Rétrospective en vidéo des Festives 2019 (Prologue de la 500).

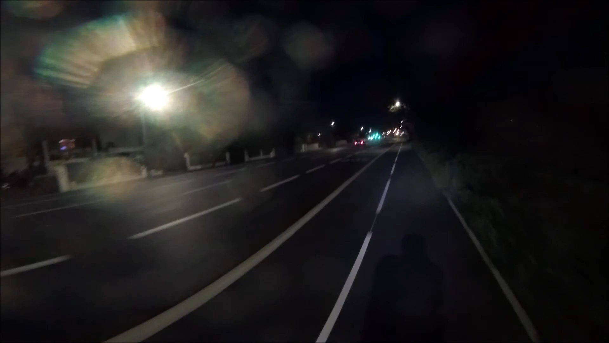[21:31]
La nouvelle piste cyclable d'après portée. Et tu vois, c'est pas mal ce qu'ils ont fait. Voilà, ici ça roulait à 130 ici avant. Et là, ils ont tout défoncé quoi. Ils ont mis une bidière là, tranquille. Un voie de bus. C'est 230 ou 50. Ah, franchement, c'est pas mal. Là, c'est pas mal. Là, je vais arriver à
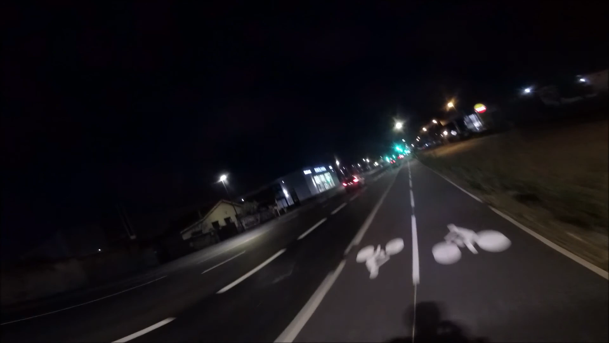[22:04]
la piste déviée et elle t'emmène direct sur le centre en fait de Toulouse. C'est quand même pas mal quoi. Pensez bien, il faut le vanter. Elle est belle la piste, franchement c'est du billard.
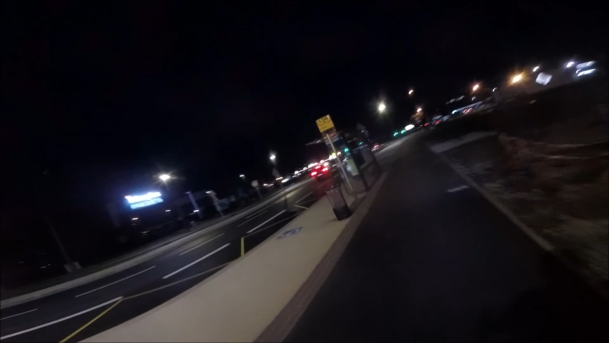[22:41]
Là tu vois, on va tourner à droite, bim, et on va enquiller sur l'ancienne, enfin l'ancienne, sur celle qui passe derrière le coupeau là.
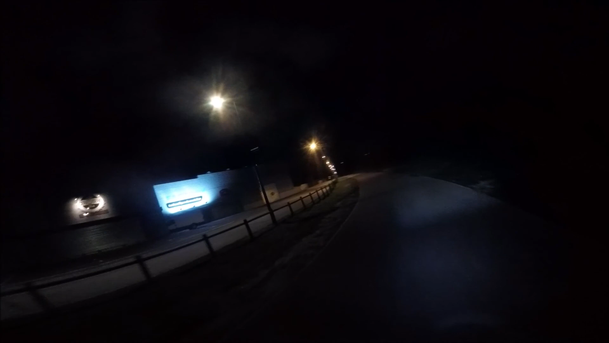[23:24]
C'est dommage qu'il y a vraiment en sortie de portée là. Puis de te taper la nationale là, c'est dommage qu'ils ont pas fait ce coin là aussi quoi pour éviter tout ce bordel. C'est dommage quoi. Il manque quoi, il doit manquer 2 km quoi, même pas. Mais bon, on va pas se plaindre, c'est déjà. C'est pas chiant, mon gars, c'était pas fait un peu là-bas.
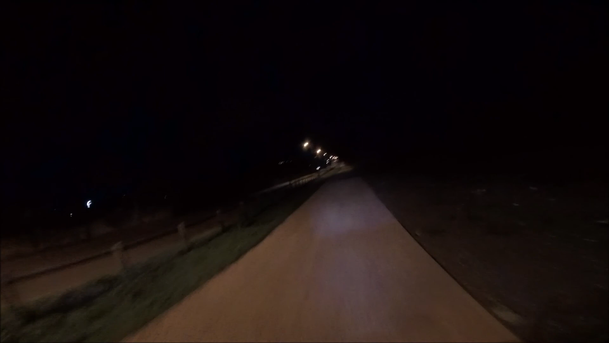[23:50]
Oh les gars. Voilà, une infra cyclable qui tient la route. Belle surface, tu peux bien en profiter.